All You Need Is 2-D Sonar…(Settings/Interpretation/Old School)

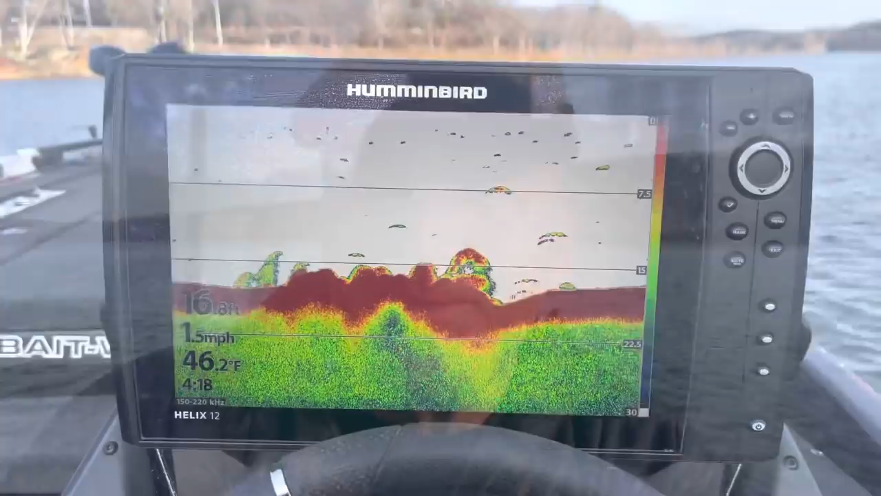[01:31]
On screen: water 46.2°F, speed 1.5 mph
we're going to talk about is your settings here now i keep this really really simple what i do here is i go into my settings here and
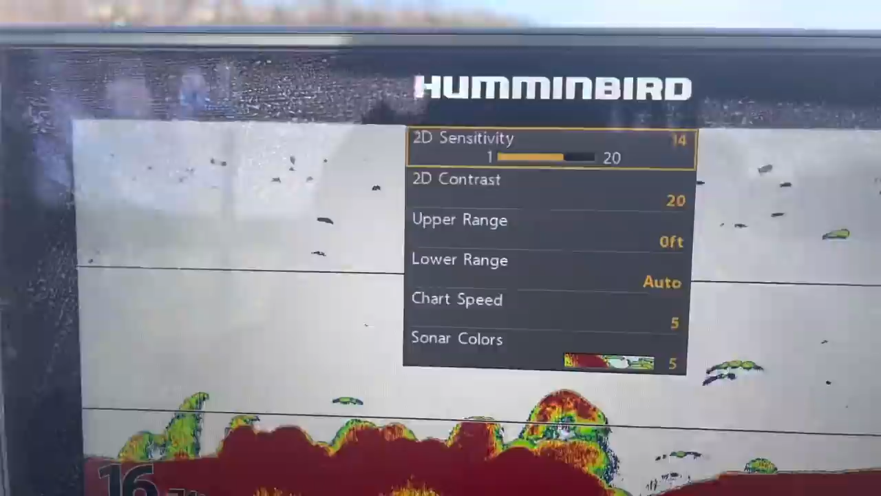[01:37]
you can see the only two that i'm concerned about is my sensitivity and my chart speed the other two i just usually
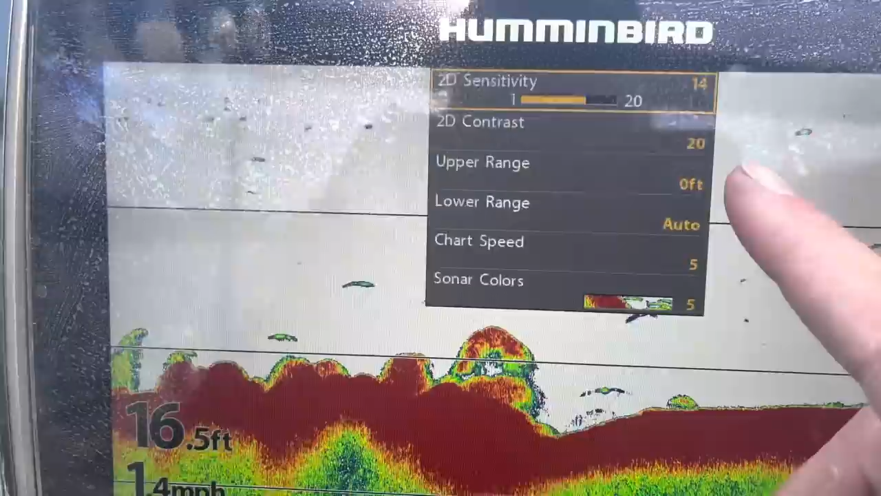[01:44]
On screen: depth 16.5 ft
go with factory sets on there the sensitivity
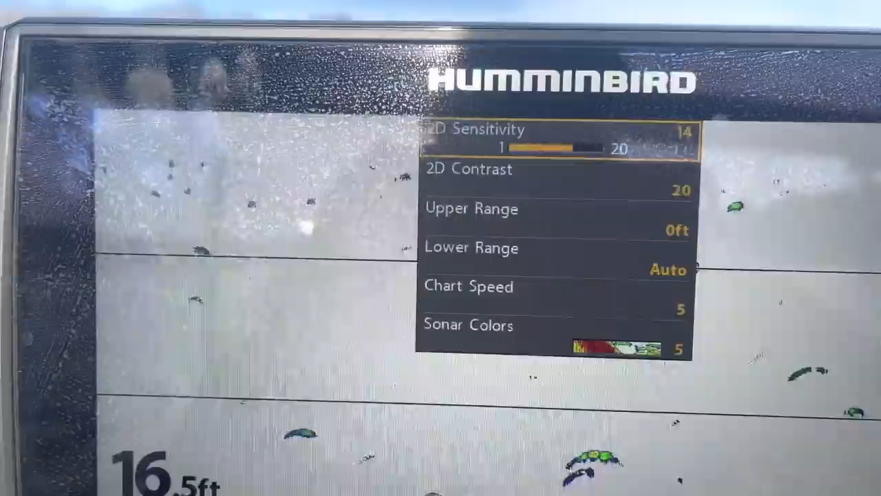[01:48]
On screen: depth 16.5 ft
uh all you want to really focus in on the sensitivity is you just
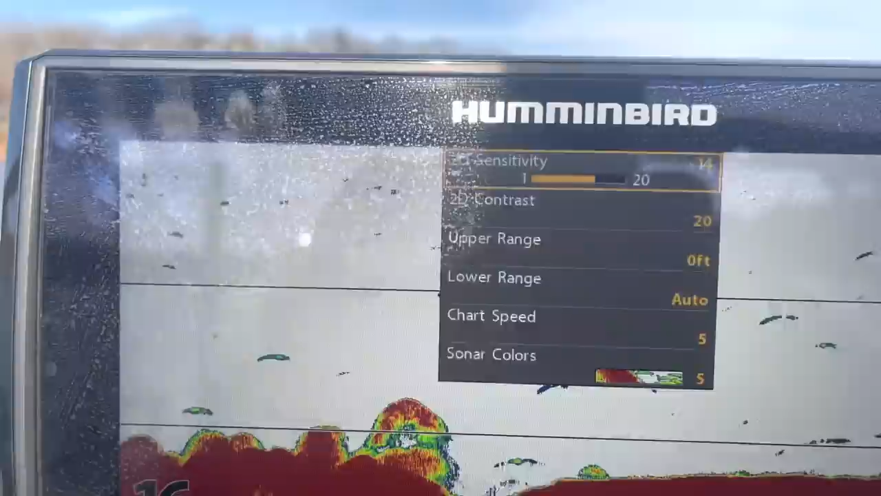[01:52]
want to get a good feel for the you know just whatever's out there the fish so for say for example see this right here this
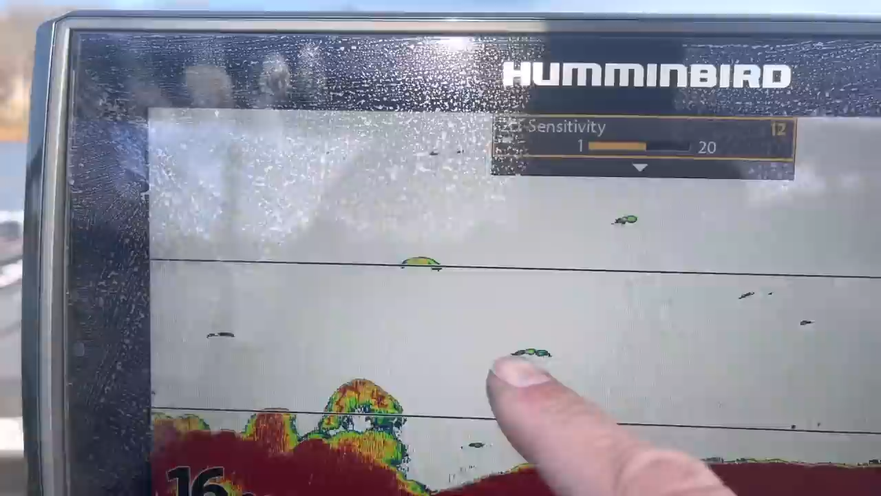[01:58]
is a this is probably a catfish or a carp now watch what i do if i reduce the sensitivity uh you lose
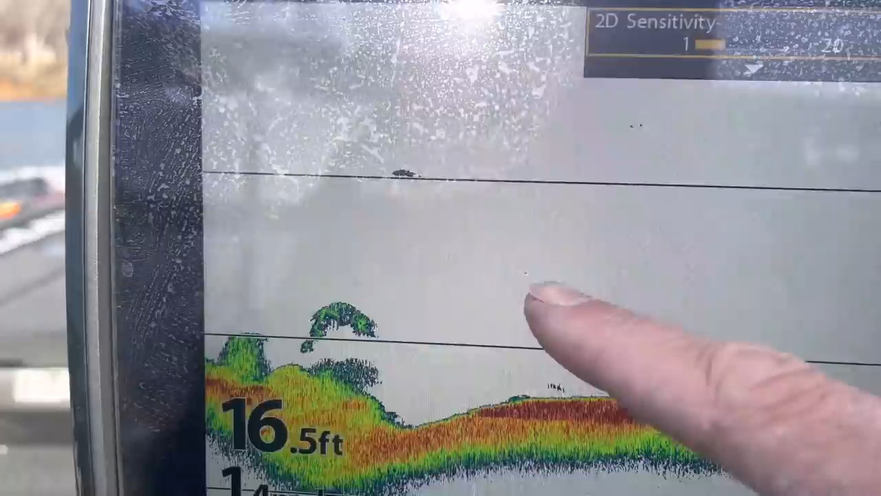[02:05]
that now if you if you bring that sensitivity back up you can see see it taking shape again so
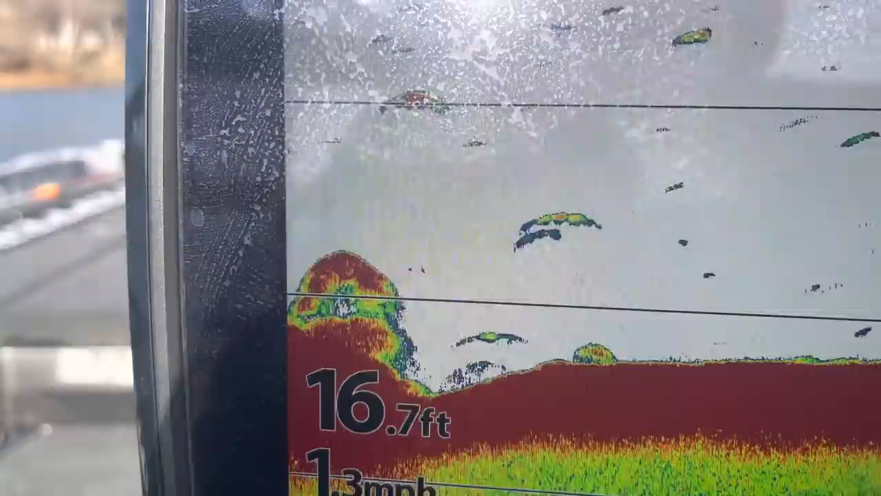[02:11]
On screen: depth 16.7 ft
you want to adjust that to where you get a good reading reading that's usually like 14 for me something like that
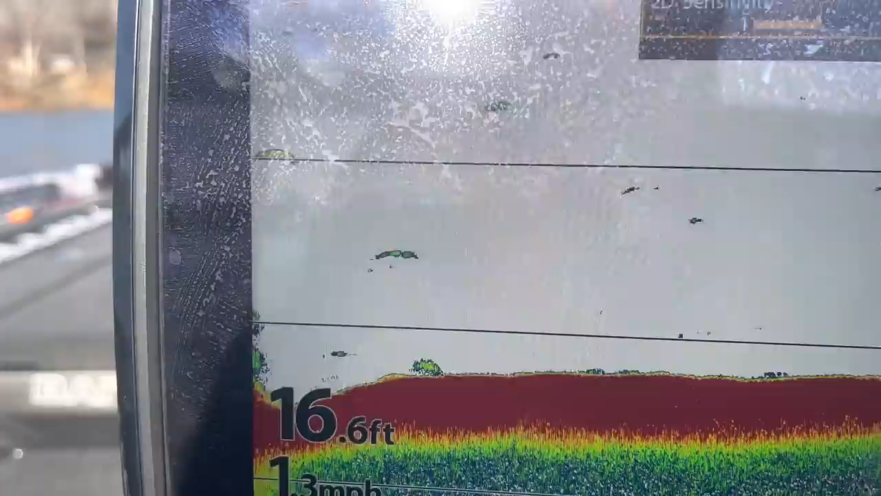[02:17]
On screen: depth 16.6 ft
now the other one is the uh chart speed you know i've got the chart speed on five right
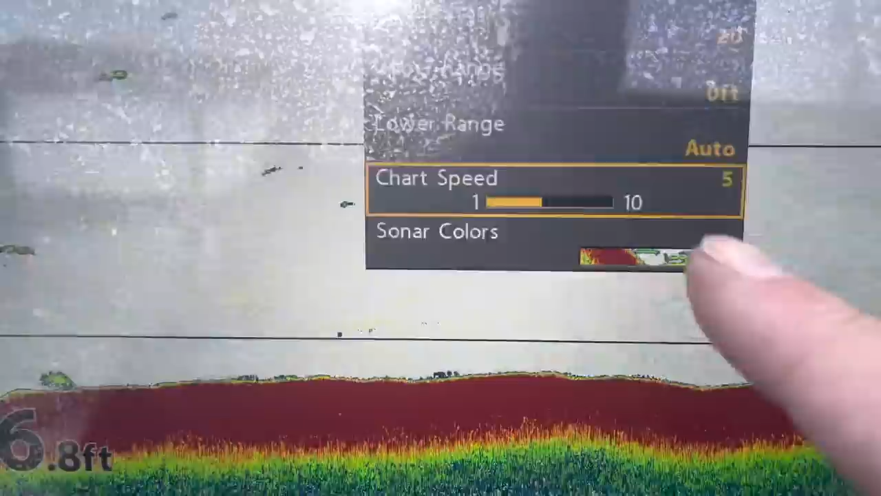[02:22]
here guys the chart speed what you need to remember on that the chart speed needs to be the same uh setting
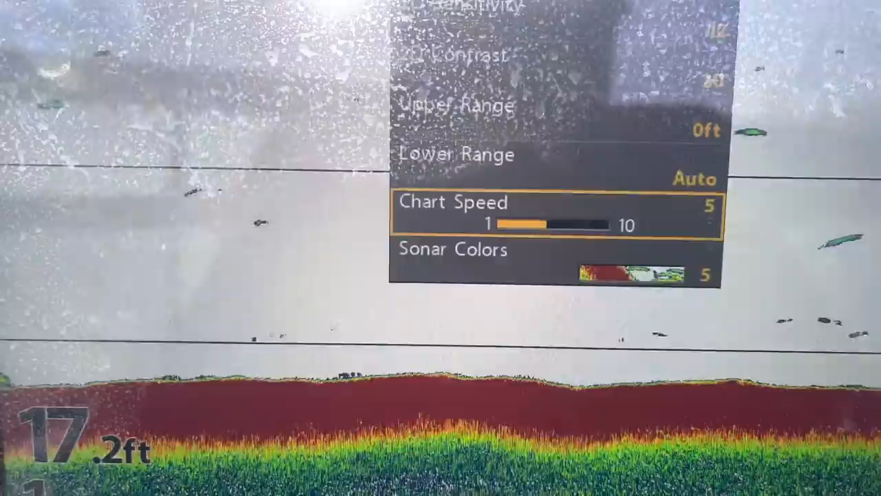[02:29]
On screen: depth 17.2 ft
is how fast you're going so for say for example mine is set on number five right now so if i'm idling five miles an
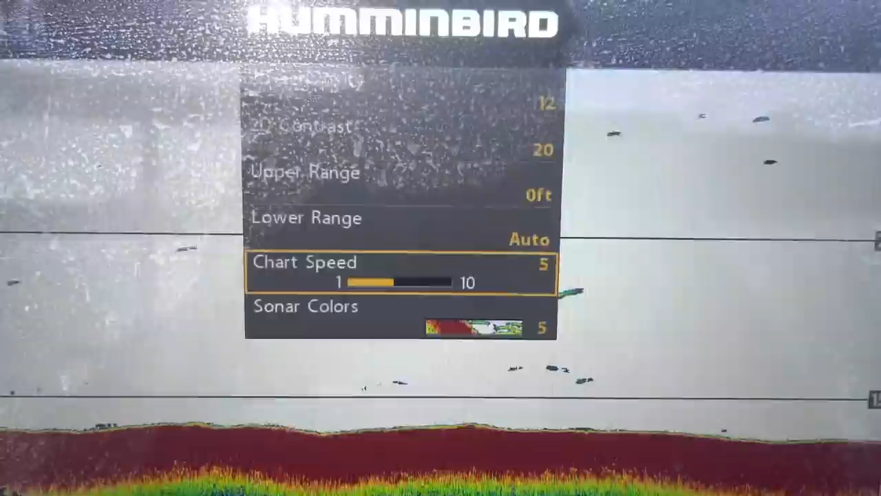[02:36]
hour that's a good setting that gives you a good accurate reading you know if i'm idling at three miles an hour you know i'll
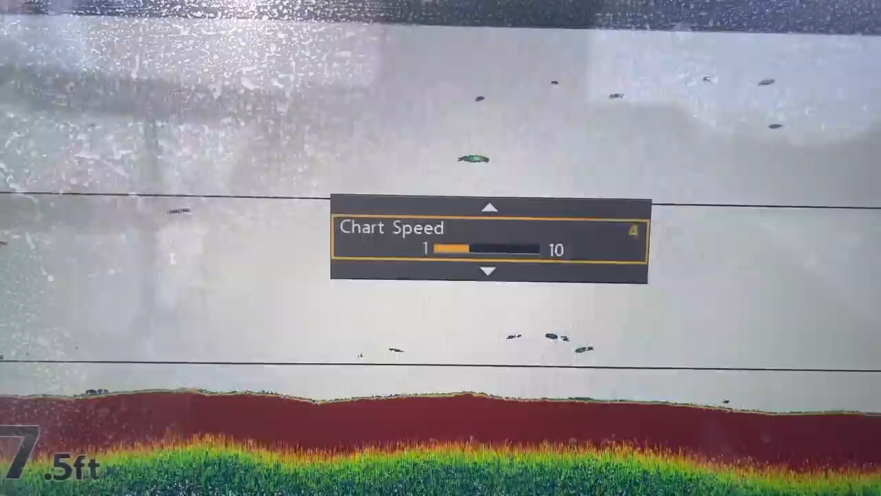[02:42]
knock it back to three or five up seven
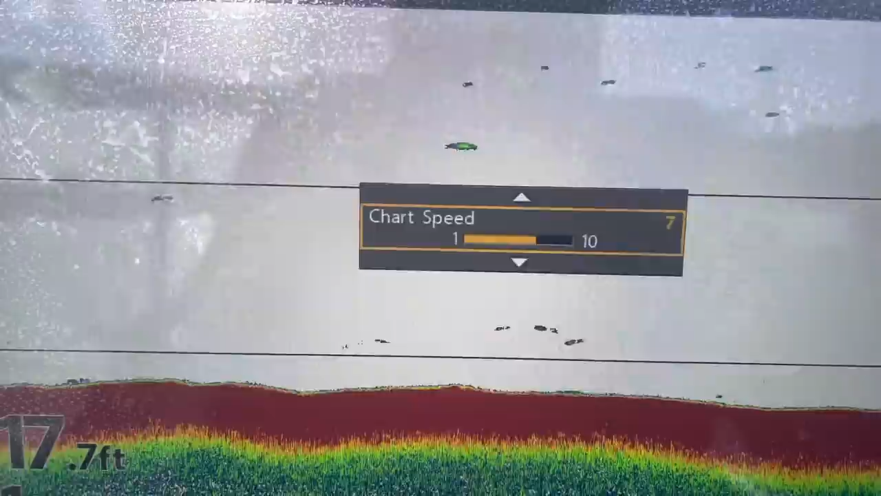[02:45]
On screen: depth 17.7 ft
miles an hour i'll just bring it up to that so make sure that this is a really this is probably your most
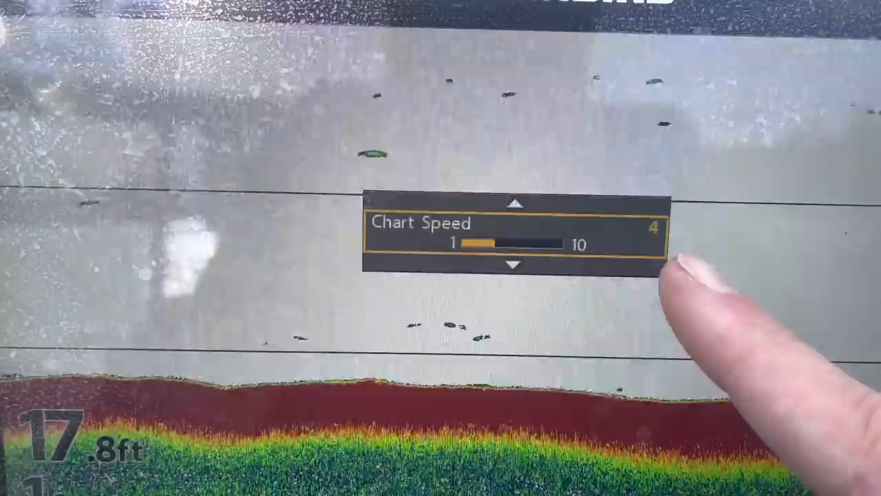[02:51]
On screen: depth 17.8 ft
critical setting to get the accurate read out so just keep that chart speed the same as your uh depth basically what i'm looking
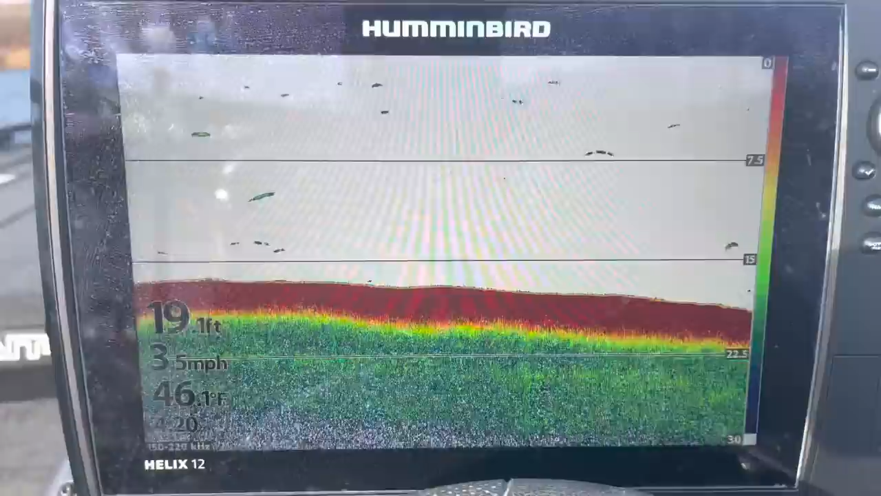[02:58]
On screen: depth 19.1 ft, water 46.1°F, speed 3.5 mph
for on my 2d sonar i'm looking for any type of irregular bottom features
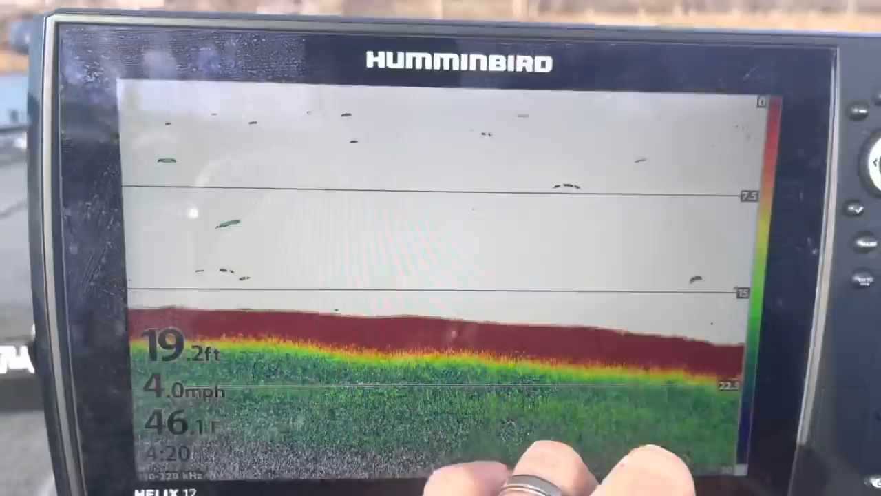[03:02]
On screen: depth 19.2 ft, water 46.1°F, speed 4.0 mph
yeah i'll look for fish like here like you can see some fish here it'll
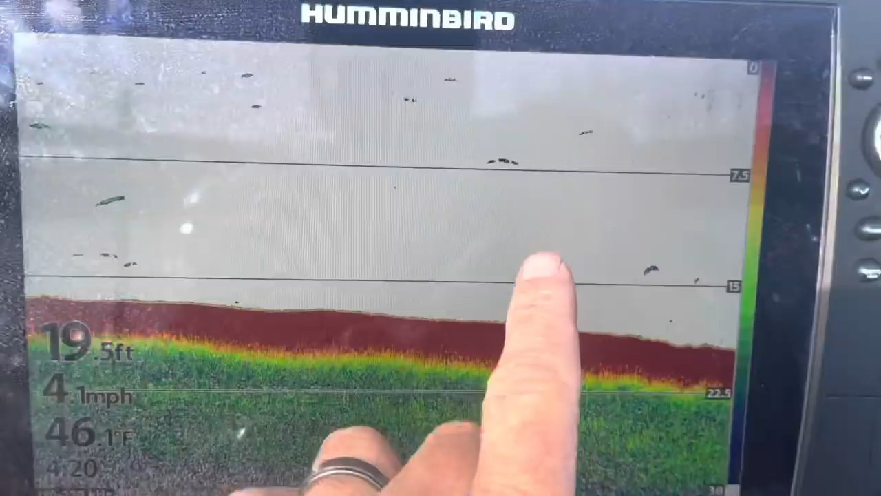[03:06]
On screen: depth 19.5 ft, water 46.1°F, speed 4.1 mph
show bait fish really good i don't have a bait fish skill here but the thing that i'm looking for is like for some subtle different bottom features now we're going to be coming up it's going to be getting a little bit shallower here and i'll show you what it looks like but this